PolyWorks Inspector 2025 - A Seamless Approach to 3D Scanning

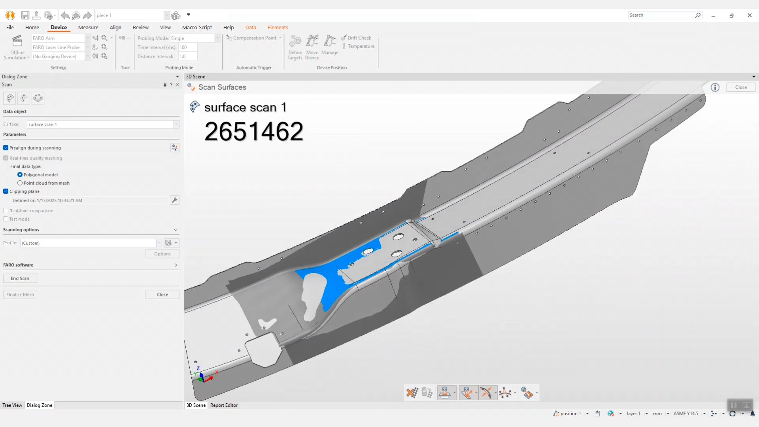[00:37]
You can now measure parts in an uninterrupted scanning workflow.
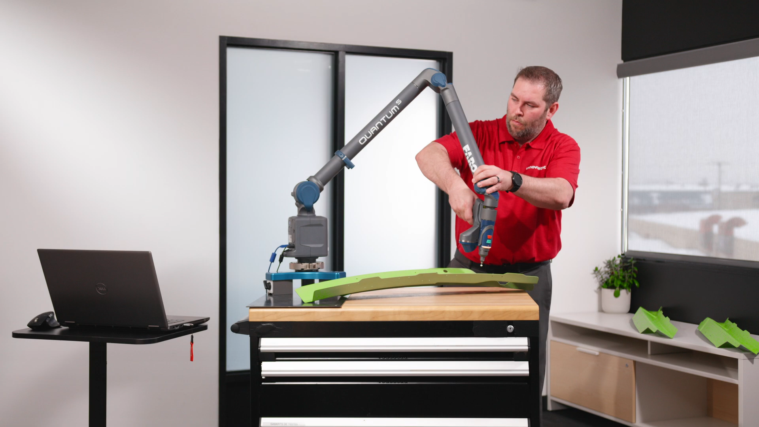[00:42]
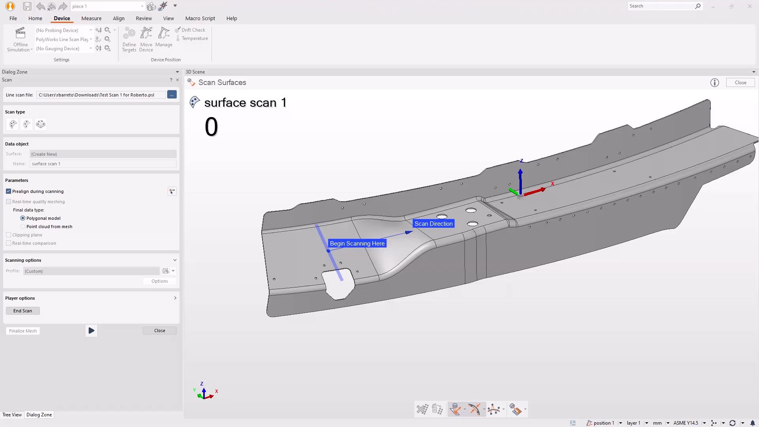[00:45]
After the first scan passes,
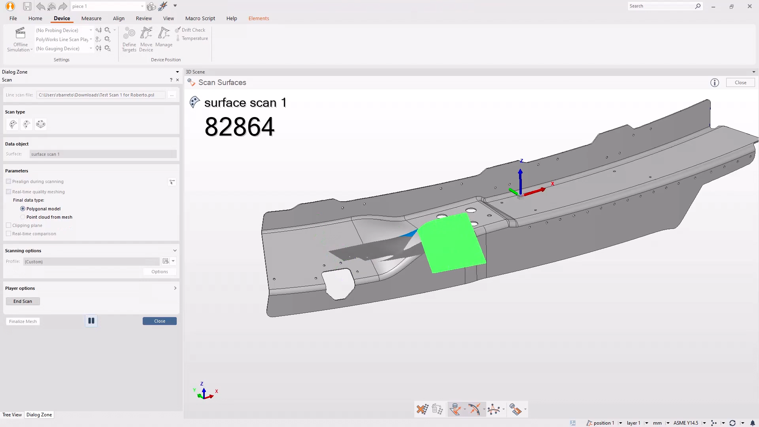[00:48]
you are automatically guided to ensure sufficient scan data coverage for all measurements and obtain real-time feedback on scan data quality.
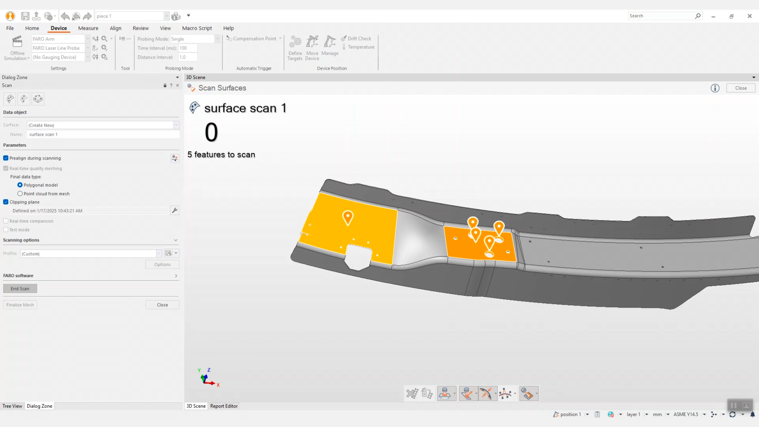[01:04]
The automated pre-alignment guarantees the repeatability of the measurement workflow, even when not using fixtures or fixed setups.